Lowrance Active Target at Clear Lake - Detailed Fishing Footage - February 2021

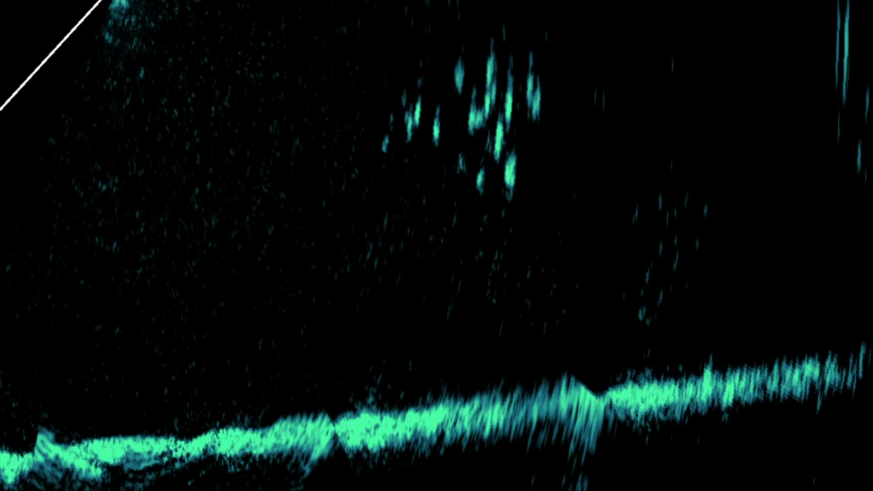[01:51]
You can see we located a school of fish. They are about 30 feet away, 3 to 10 feet deep, and you could see the individual fish in the school. We're casting to the school of fish. We're trying to keep our bait above it. If you look, you could see the lure, the crappie jig barely moving. Look for the arrow. It'll get near the school of fish and it'll pull a couple of them away, but unfortunately they don't bite. One chased after it.
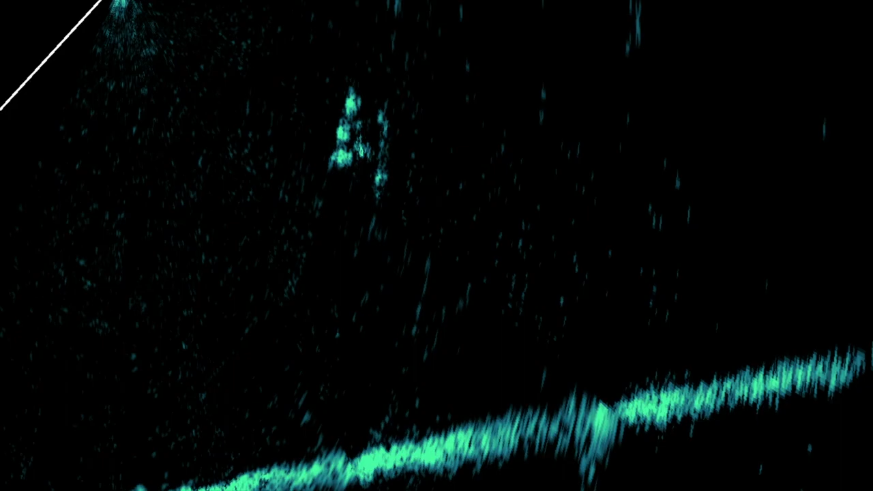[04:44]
And you can see they're fairly high in the water column. But as they start to get closer to the boat, you can see them start to go a little deeper, and then they'll disperse. So this is a good example of showing what happens when you actually run over some fish.
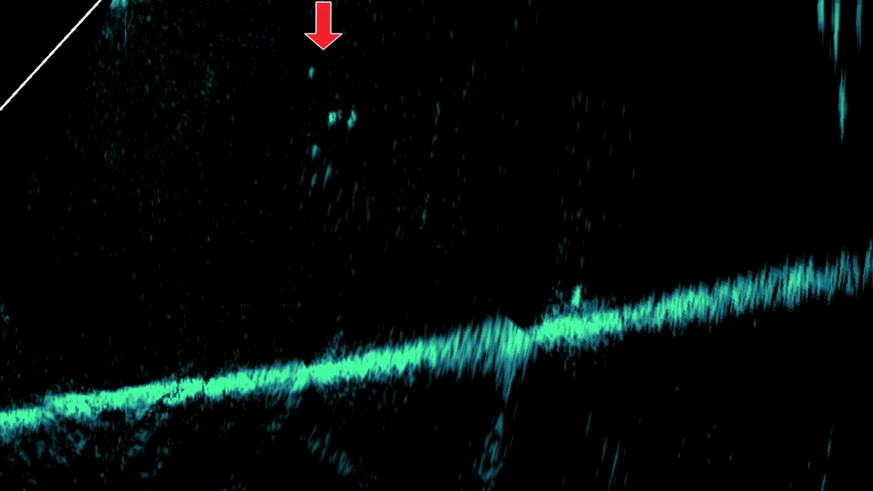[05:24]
Even though we were fishing very small crappie jigs, we were occasionally able to see our jig on the active target. Here you could see my lure just coming into view. Look at the arrow and some fish underneath it. You could see a couple of them chasing after it, and you could see me jigging it around. We didn't actually hook that fish, but it was pretty cool to see that on the active target.